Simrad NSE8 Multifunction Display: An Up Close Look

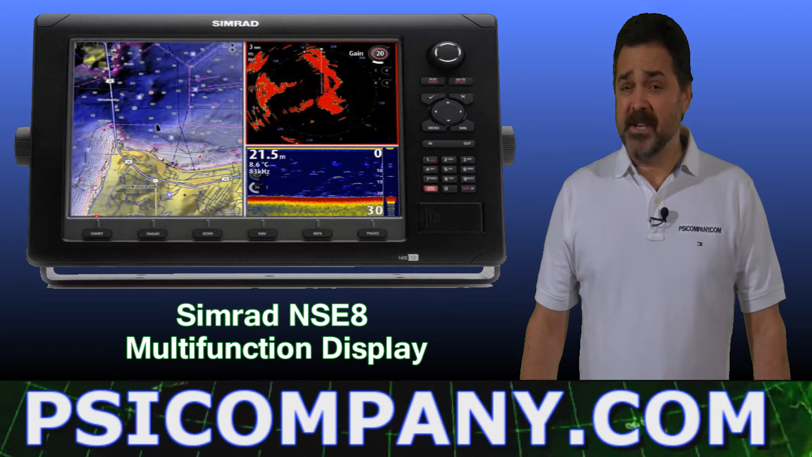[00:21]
This is a truly networked multi-function display device with an 8-inch color display screen capable of displaying your fish finder, chart plotter, radar and several other devices on your vessel. Let's take a look at the capabilities of this SIMRAD NSE8 and the optional accessories as well. This is one of my favorite views of the SIMRAD NSE multi-function display. This is a true color display highlighting a chart plotter map image with a radar overlay.
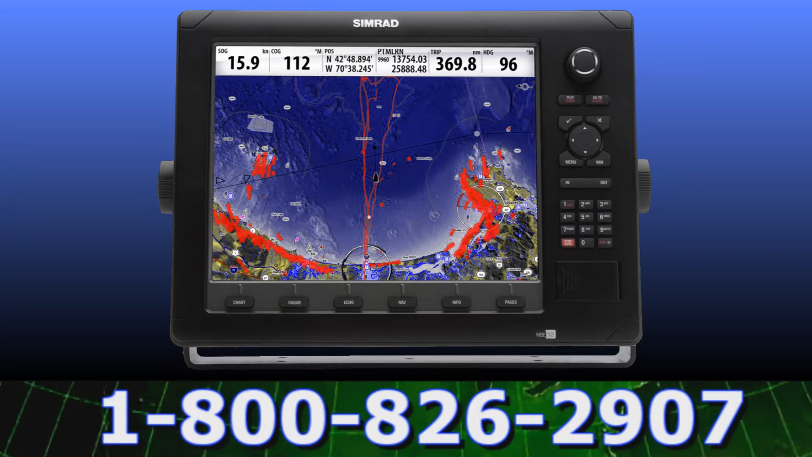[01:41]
Below that see the alphanumeric keypad which is the quickest and most reliable method to enter waypoint, route or track information.
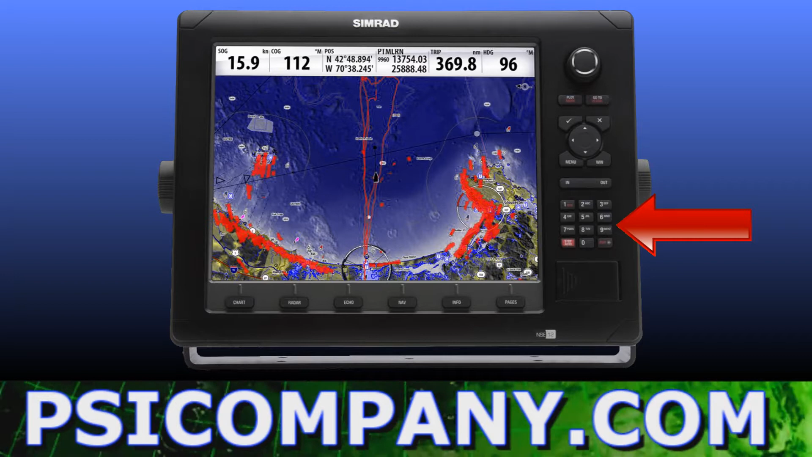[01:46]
The entire NSE line can be flush mounted for custom installations
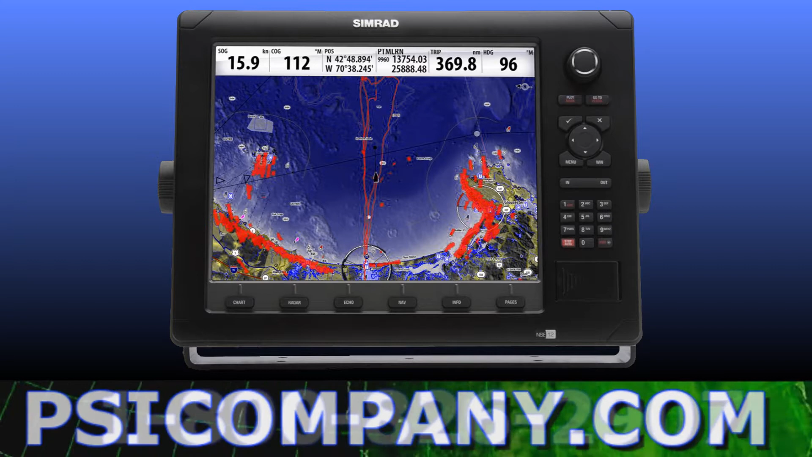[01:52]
or you can use the trunnion mount to attach the NSE multi-function display where you need it most. The next image represents a split-screen presentation where a traditional radar image is displayed on the left and a chart plotter chart image is displayed with a radar overlay. The bottom right image is dedicated to the operation of the Simrad autopilot system and vessel steering control. How's that for multi-function? What is not obvious from this image is how clearly the Simrad NSE system can be viewed in direct sunlight
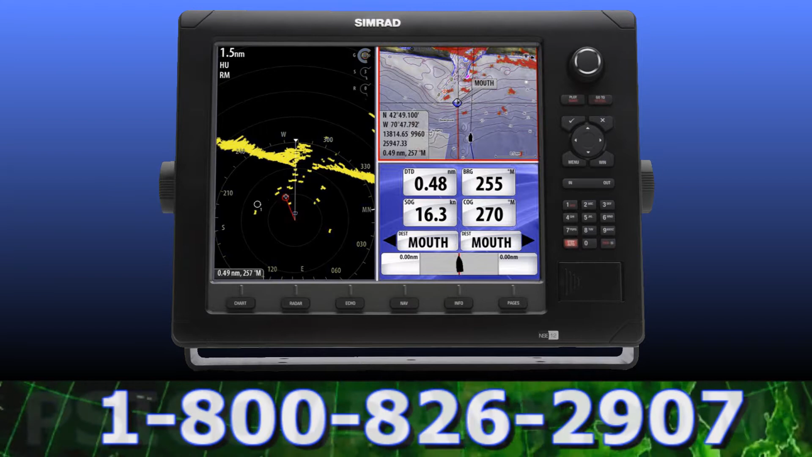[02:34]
or for that matter in wheelhouse darkness. By using ultra-bright TFT LCD and advanced imaging options, Simrad has created a contrast-based display that ensures you will get the display representation that you need regardless of your usage requirements.
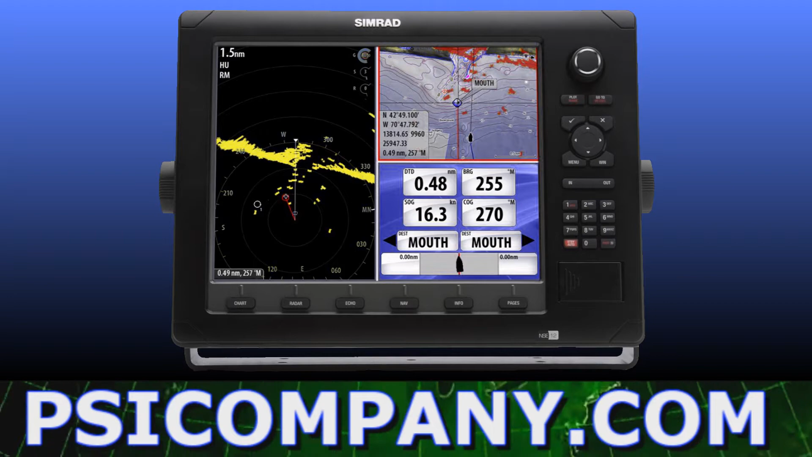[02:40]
Said differently, it's very flexible. The next image displays another split-screen option profiling the embedded 3D Navionics Platinum Cartography or charts with an associated traditional radar display in the upper right screen.
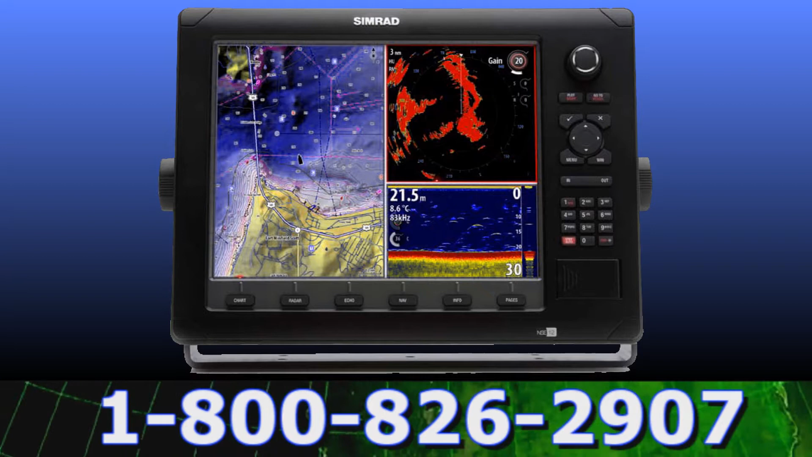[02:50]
On screen: depth 21.5 m, water 8.6°C
The bottom right screen displays the HD real-time fish finder display also featuring digital depth below the vessel. The construction of the NSC display is absolutely professional marine and is die-cast aluminum and is both fashionable and functional.
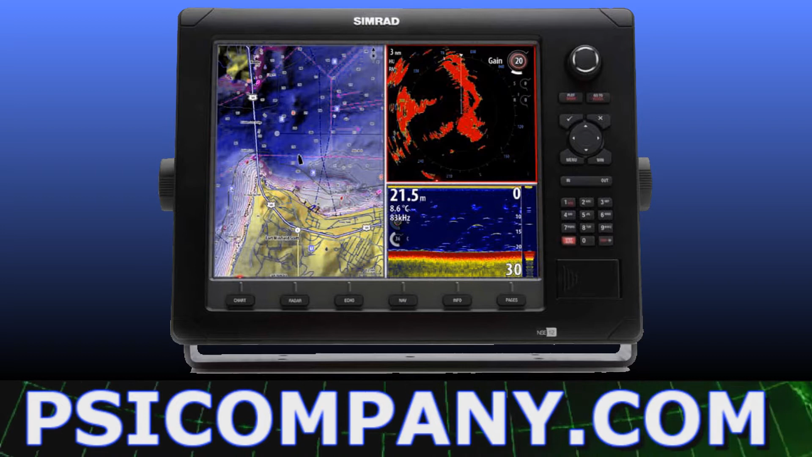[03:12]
On screen: depth 21.5 m, water 8.6°C
The Simrad NSE is waterproof to the IPX-7 standard, which means it can withstand immersion in one meter of water for up to 30 minutes. Of course,
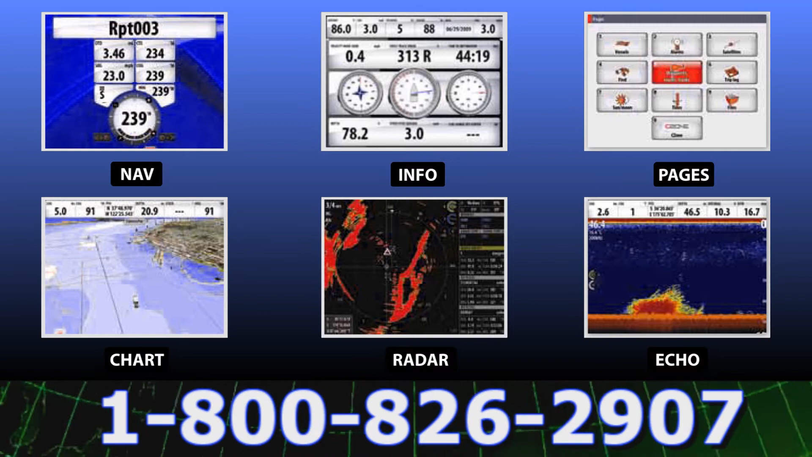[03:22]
individual presentations can be summoned to the NSE display outlining all your navigation information, chart plotter, radar, and fish finder or echo sounder requirements.
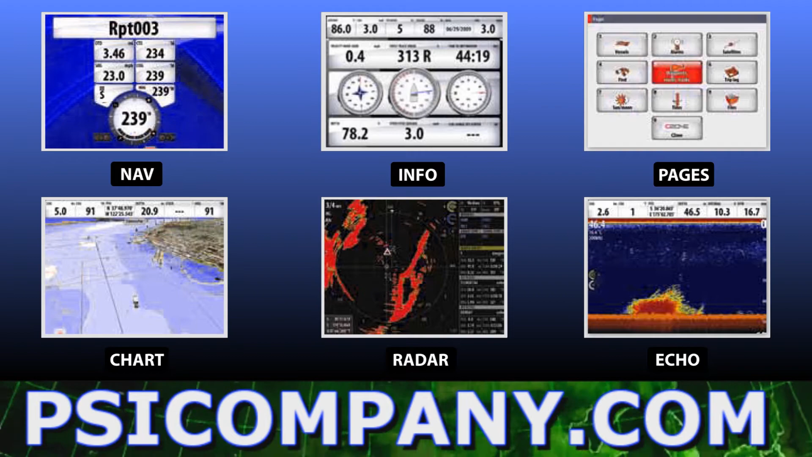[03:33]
To bring this information to your NSE display requires input from a network sensor. The NSE display image shows the backside of the display.